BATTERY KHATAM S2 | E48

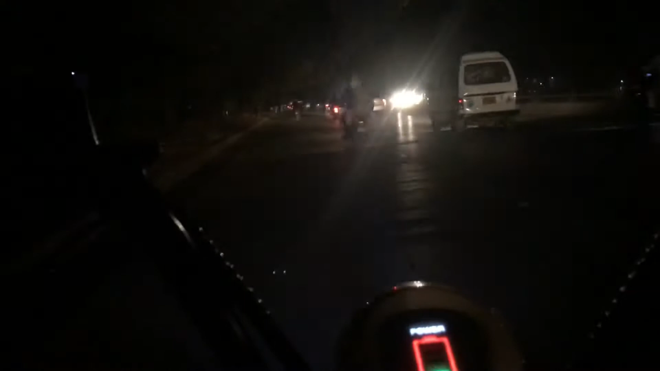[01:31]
रात का पुरसकून समा, अंधेरा चल रहा है, बैटरी बहुत कम है,
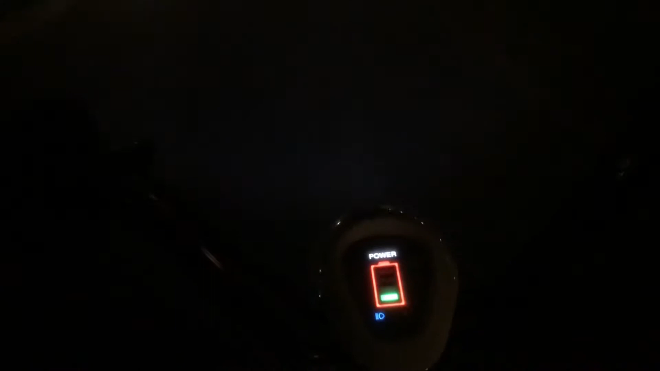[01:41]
क्या हम पहुंच पाएंगे घर कि नहीं, जानने के लिए देखते रहिए अगले कुछ सेकंड्स।
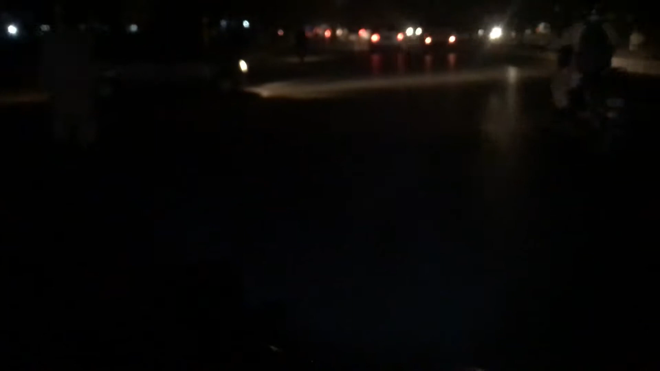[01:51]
और ये गाड़ी निकली बहुत ही उम्दा, गाड़ी ने टच मारा, हमें थोड़ा सा देख लिया इसने, वरना तो मुश्किल था देखना। और बेहतरीन माहौल, ठंडी ठंडी हवा चल रही है, शोर हो रहा है थोड़ा थोड़ा लेकिन कम है,
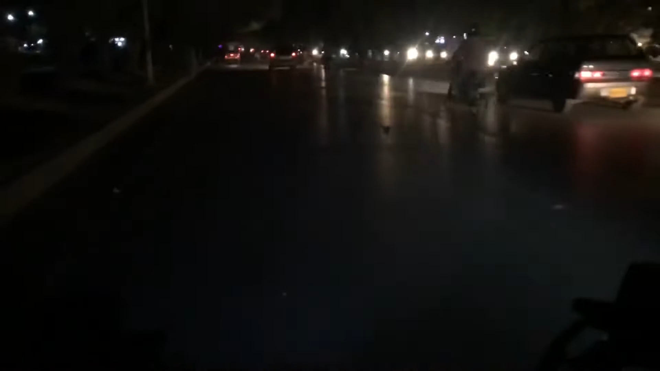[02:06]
और इस रोड पर जो ट्रैफिक भी कम है।
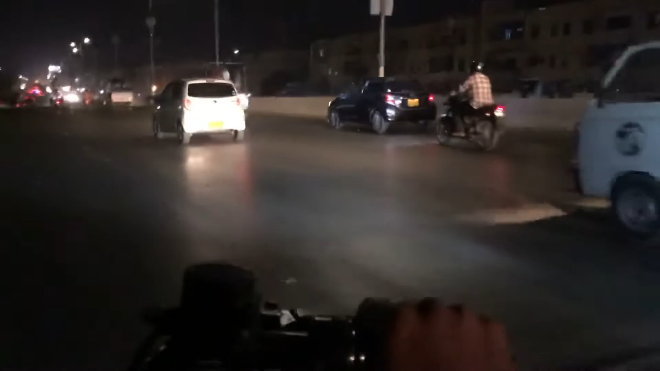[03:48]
अच्छा भाई, अभी हम पहुंच गए हैं सर सैयद के पुल तक, और अभी इतनी बैटरी हो गई है तो पता नहीं मैं पहुंच पाऊंगा ऑफिस या कहीं भी,